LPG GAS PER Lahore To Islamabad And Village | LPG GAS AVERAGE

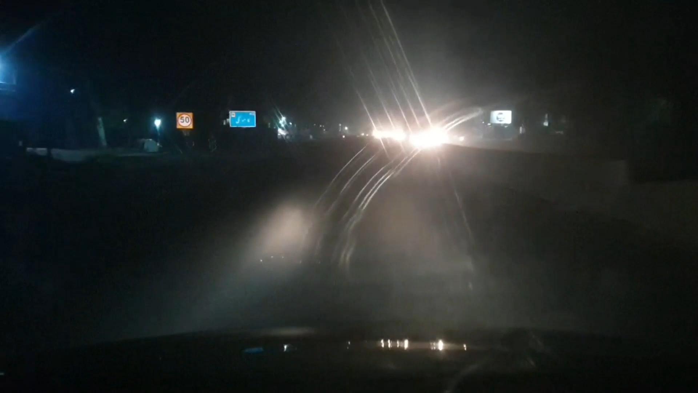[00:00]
अस्सलाम वालेकुम जी, कैसे हैं आप? उम्मीद करता हूँ सब ठीक ठाक फिट फाट मज़े में होंगे। मैं हूँ आपके साथ मेहरान मलिक, और आज हमारा सफ़र जो है वो रात का है। हम लाहौर से गांव की तरफ जा रहे हैं।
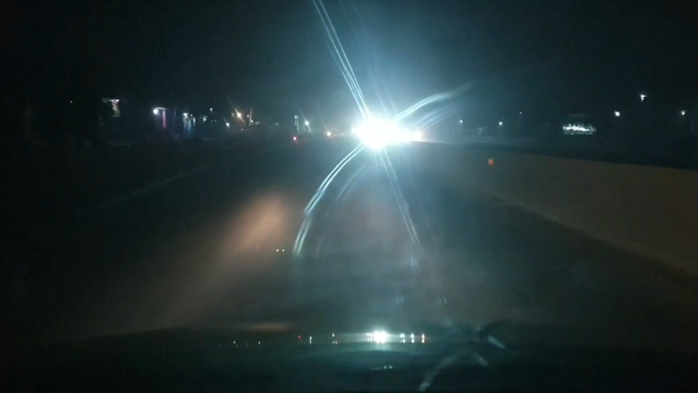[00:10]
पहले इस्लामाबाद को जाएंगे और उसके बाद इस्लामाबाद से आगे गांव जाएंगे। तो ये सफ़र हमारा जीटी रोड का है, और जीटी रोड में जो रोड कंडीशन है वो भी मैं आपके साथ शेयर करूँगा।
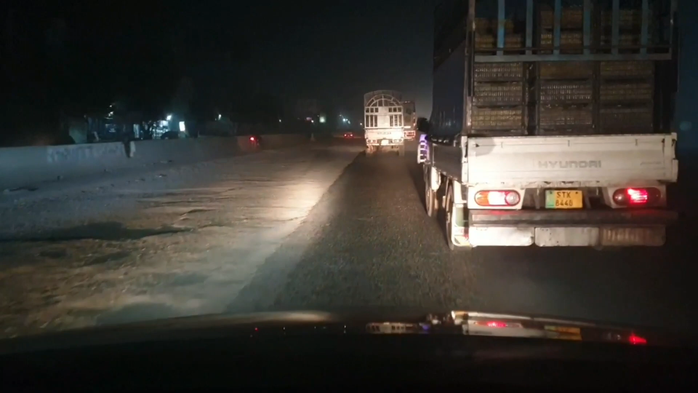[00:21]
अभी हम कामुकी से निकल चुके हैं, तो आगे जो है वो रोड की कंडीशन थोड़ी सी ख़राब है, क्योंकि रोड बन रहा है जिसकी वजह से सारा रोड खोदा हुआ है। तो ये आपके सामने है कि रोड की कंडीशन जो है हर तरफ धूल मिट्टी ये सब है।
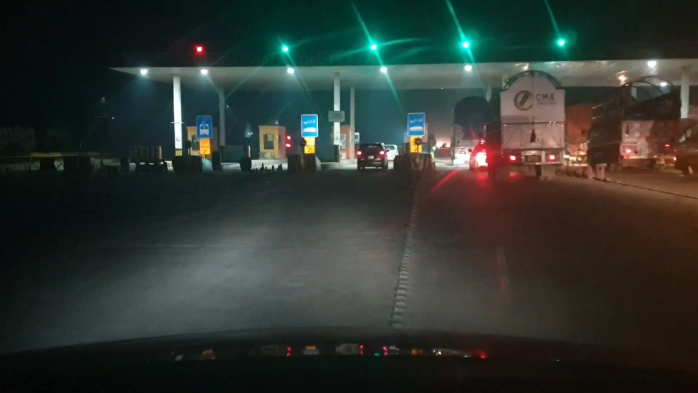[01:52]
और अभी हम गुजरांवाला टोल प्लाजा पे पहुँच चुके हैं।
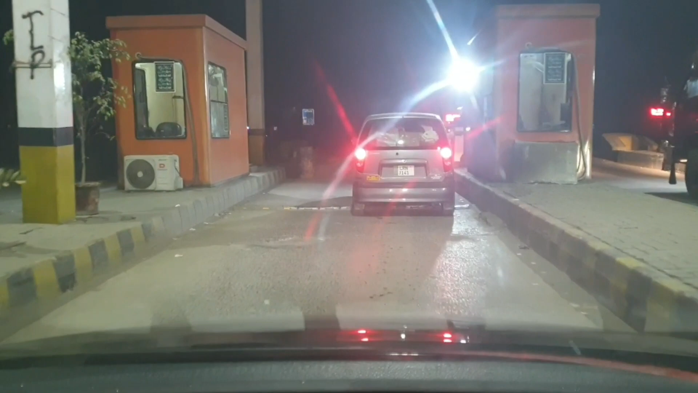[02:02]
यहाँ आपको मैं एक बात बताता चलूँ हमेशा की तरह, कि आपके पास जो है वो चेंज होना बहुत लाजमी है।
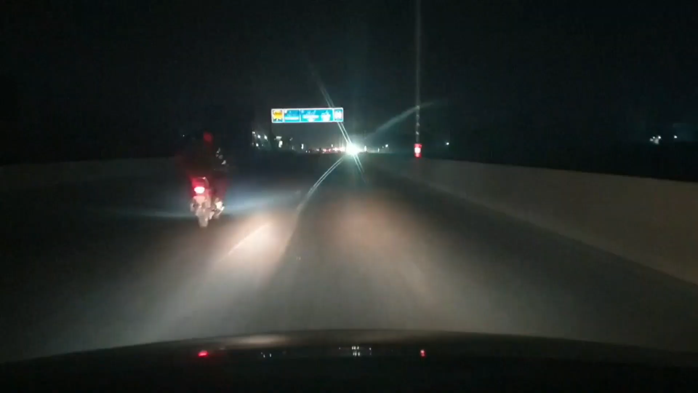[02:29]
और यह गुजरांवाला का बोर्ड आ चुका है। यहाँ से अगर हम लेफ़्ट जाएंगे तो गुजरांवाला बाईपास को टच करेंगे,
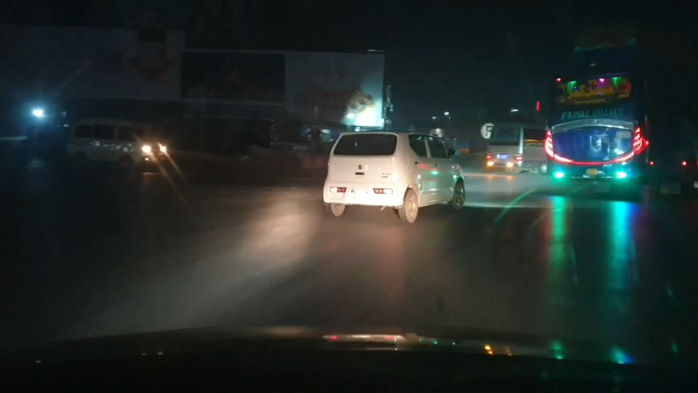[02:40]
अगर हम राइट साइड को मुड़ेंगे तो गुजरांवाला शहर के अंदर इंटर हो जाएंगे। और ये आगे बस जा रही है, ये भी सीधा मानसेरा की तरफ ही जाएगी।
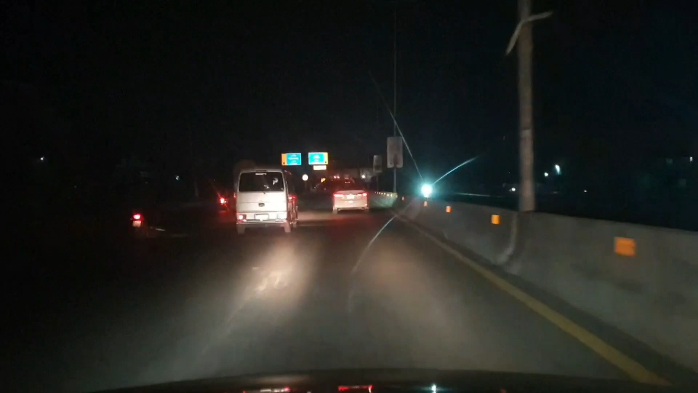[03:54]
तो इस वजह से सफ़र जो है वो रात का बहुत अच्छा होता है, एक सुकून के साथ गुजर जाता है। ये हम गुजरांवाला को क्रॉस कर रहे हैं। अगर हम बाईपास से आएंगे तो बाईपास भी यहाँ पे आके जीटी रोड को टच करेगा।
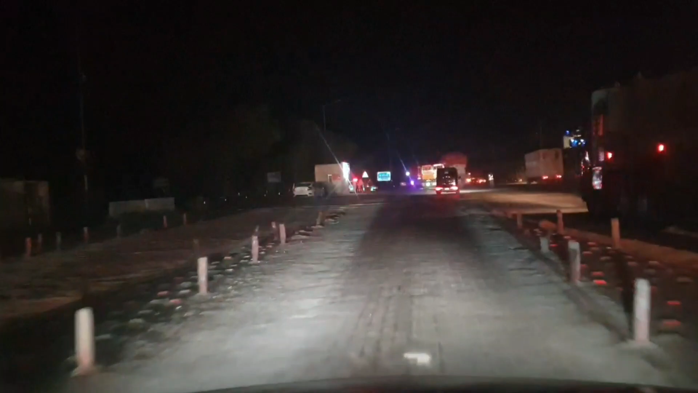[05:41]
तो मेरी ये कोशिश होती है कि खारिया लाला मूसा जो PSO का पंप आता है वहाँ पर थोड़ा सा स्टे कर लिया जाए और उसके बाद जो है फिर आगे अपना सफ़र कंटिन्यू किया जाए।
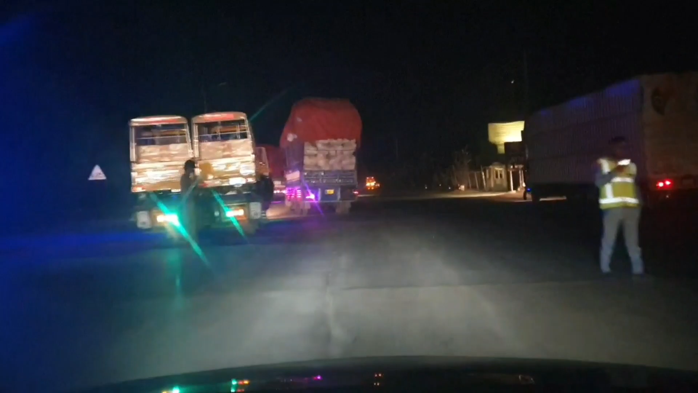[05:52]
और ये हम टोल प्लाजा से बाहर निकल रहे हैं तो यहाँ पे चेकिंग हो रही है
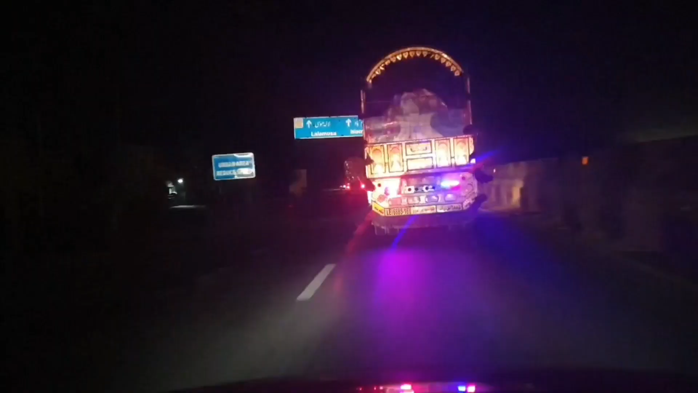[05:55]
और ये आप देख सकते हैं कि बड़ी गली वाले पहली लाइन नहीं छोड़ते। GT रोड का सबसे बड़ा मसला ये है।
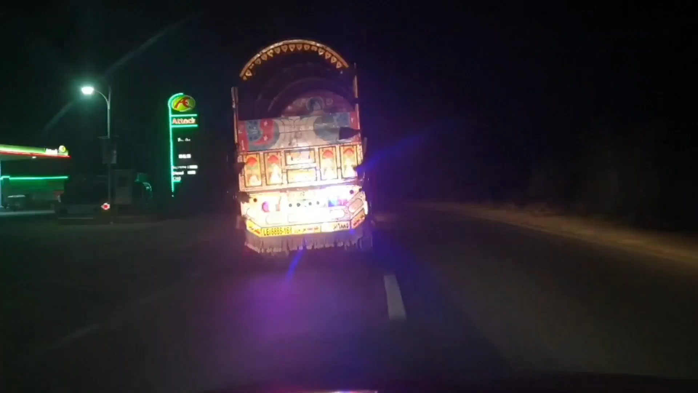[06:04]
मोटरवे पे जैसे ही हम चढ़ते हैं तो सारे अपनी लाइन में चढ़ रहे होते हैं,
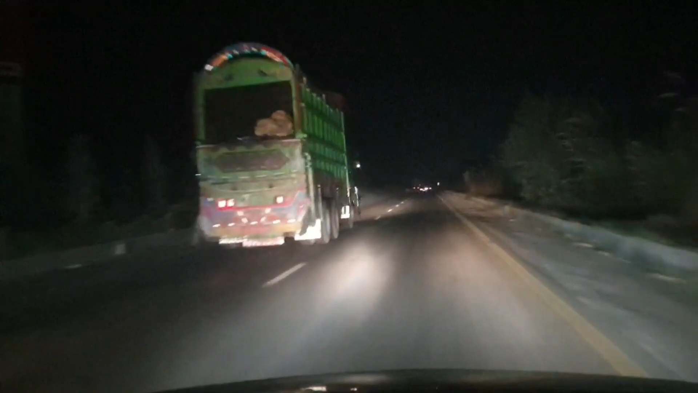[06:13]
लेकिन GT रोड का ये सबसे बड़ा मसला है कि पहली लाइन
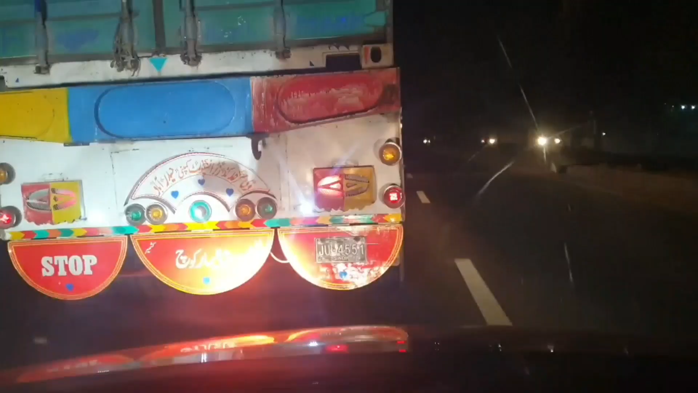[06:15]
दूसरी लाइन मतलब ट्रक जुड़ जाते हैं और फिर ओवरटेक करने में बहुत ज़्यादा परेशानी का बायस होता है। और रात का टाइम है तो बस जगह ट्रैफिक ज़्यादा है, लेकिन जब हम क्रॉस करते हैं गाड़ी तो आगे रोड बिल्कुल खाली होता है।
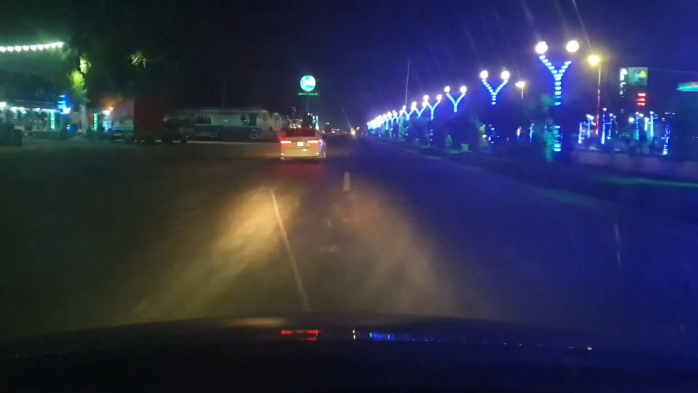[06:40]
और ये हम अभी पहुंच चुके हैं लाला मूसा PSO पंप पे। ये एक GT रोड का बहुत मशहूर पंप है, PSO अलगनी पेट्रोल पंप। यहाँ पे मोटरवे की तरह सारी सहूलियात मौजूद हैं, बहुत अच्छे वॉशरूम्स हैं और हर चीज़ जो है वो यहाँ से इजीली अवेलेबल हो जाती है।